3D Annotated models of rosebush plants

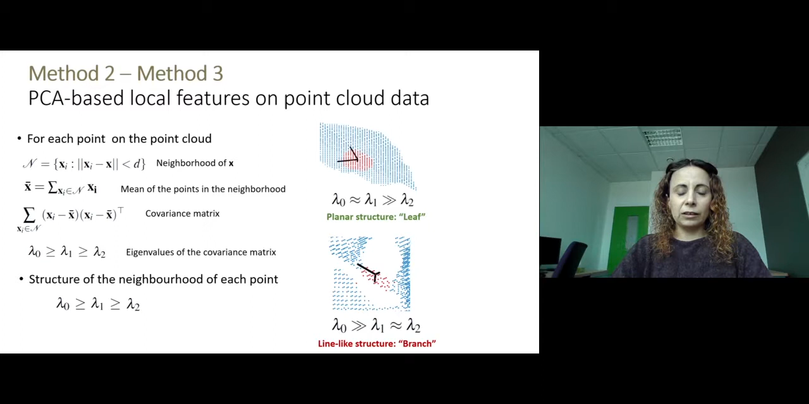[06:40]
in the neighborhood of the point, which means that the point is more likely to be located on a branch. So for the method two, we define different neighborhoods to extract the eigenvalues. So this is a multi-scale method. We compute ratios of eigenvalues, and using these ratios, we form a feature vector for each point. And then we train these feature vectors using support vector machines using one rosebush as training data,